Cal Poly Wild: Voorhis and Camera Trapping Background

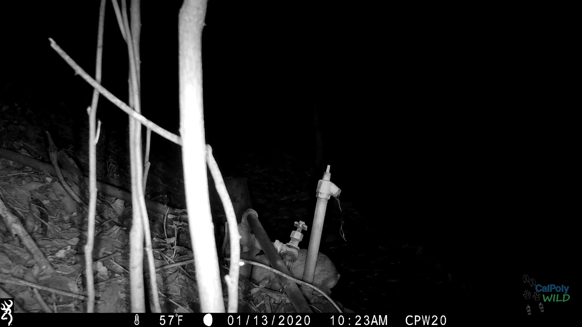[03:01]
interested in monitoring the wildlife that call cal poly pomona home one way we're doing this is by setting up camera traps throughout the preserve we have 20 cameras set up throughout the preserve